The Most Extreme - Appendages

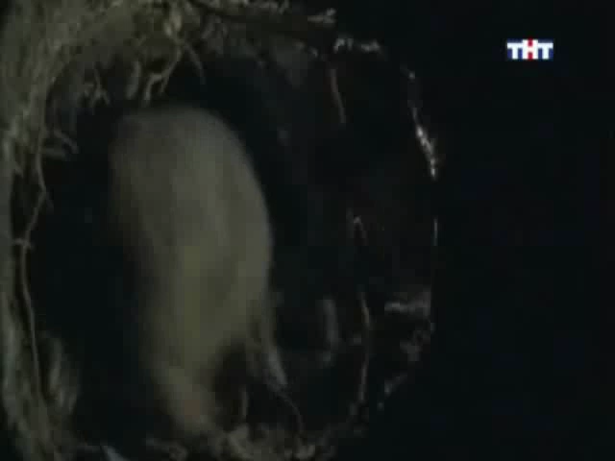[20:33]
These fingers are covered in 25,000 touch receptors connected to an astounding 100,000 nerve fibers running to the mole's brain.